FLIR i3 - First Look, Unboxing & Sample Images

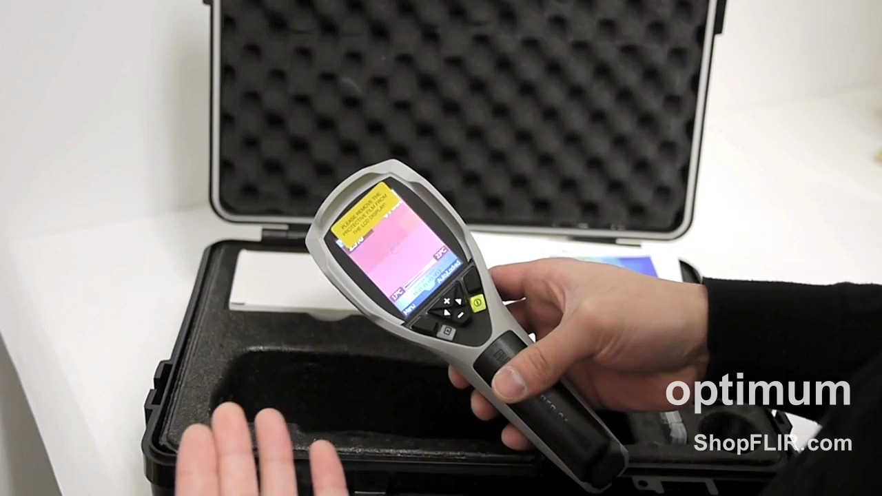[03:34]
What I'll do really quickly here is just restore it so that you can see what it looks like when you open it up for the first time from factory.
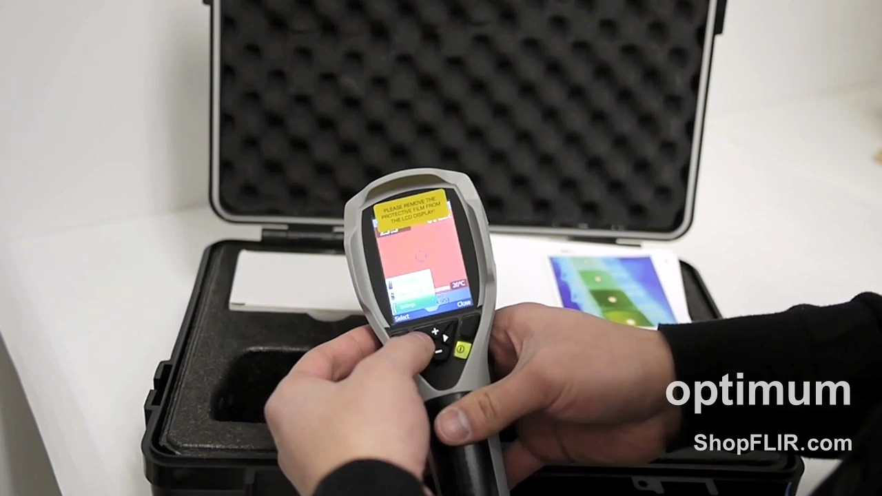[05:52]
Language. You can time format, set time, frame rate, firmware, sorry. And you can restore it to factory settings like I did before. And if you do do that, accidentally, and you do have a memory card in there, don't worry about it because restoring to factory settings is not going to affect the memory, or the images, store on your memory card. So, I'm just going to close the menu.
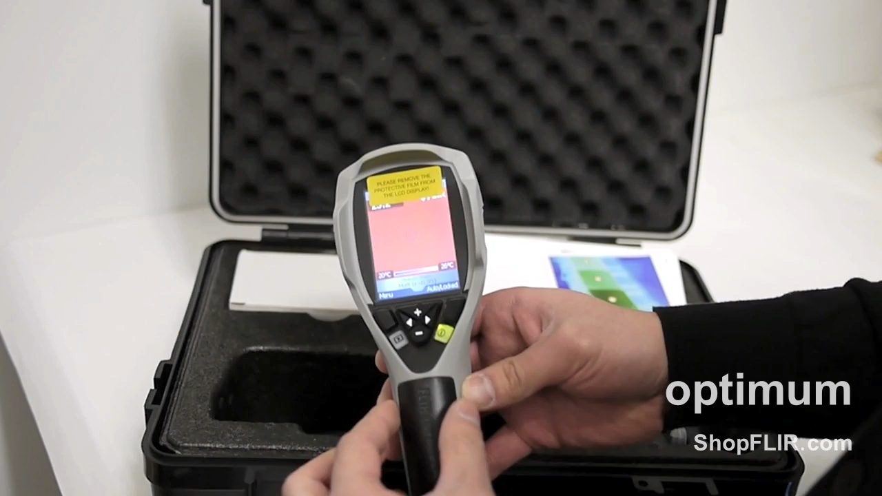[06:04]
So, with that, let's go take some photos. So... So...